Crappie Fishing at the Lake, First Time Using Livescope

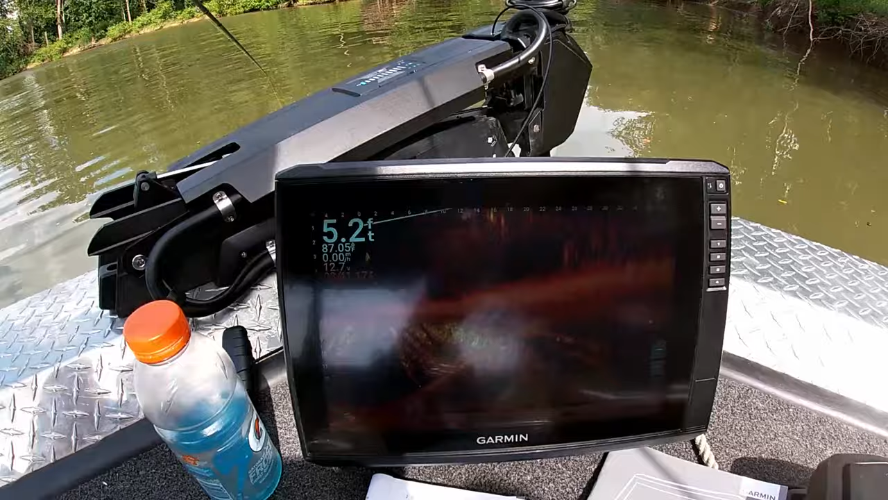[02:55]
On screen: depth 5.2 ft
So we were sitting here, we saw there's some fish on bottom. So we just started bouncing some minnows.